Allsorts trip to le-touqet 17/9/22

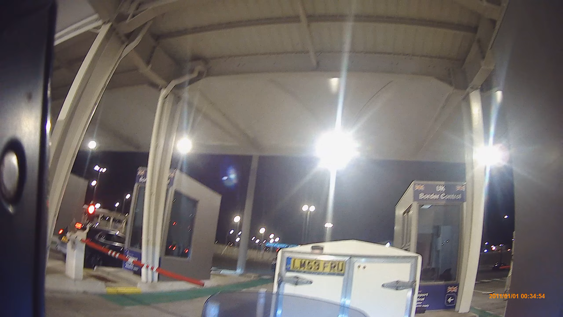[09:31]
Oh, yeah, I can see the lane numbers up there. Yeah. So we want that lane there. 1205, so on the right hand lane of those three. Yeah. Again.